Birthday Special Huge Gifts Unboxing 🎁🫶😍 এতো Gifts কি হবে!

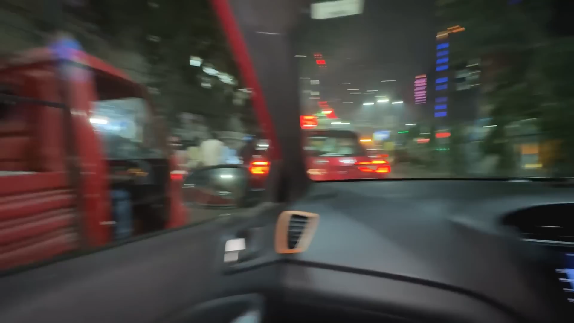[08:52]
আজকে যে হঠাৎ করে কী হলো, সারাদিন বৃষ্টি হচ্ছে। এই আমরা ক্রস করছি এখন বাগুইহাটি ফ্লাইওভার।
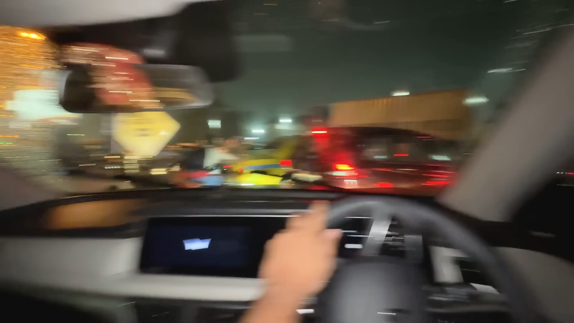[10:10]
ক্যাফেতে যাবো বলে বেরোলাম তো ঠিকই, বাট এত ট্রাফিক আমি এখনো কৈখালি ক্রস করতে পারলাম না। ফাইনালি ঝড় বৃষ্টি জল বাদল পেরিয়ে ক্যাফেতে আমি পৌঁছালাম।